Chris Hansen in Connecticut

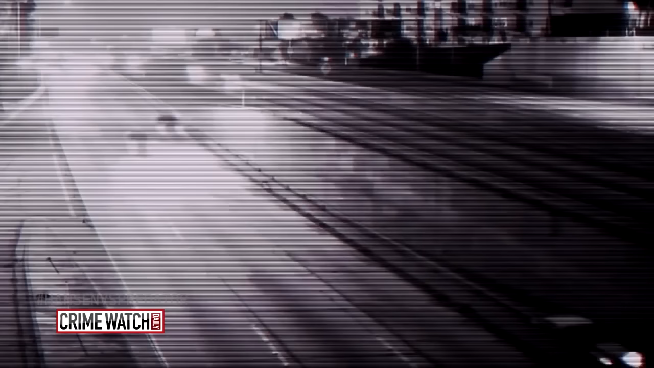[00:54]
Traffic cams we can see from Connecticut to New York.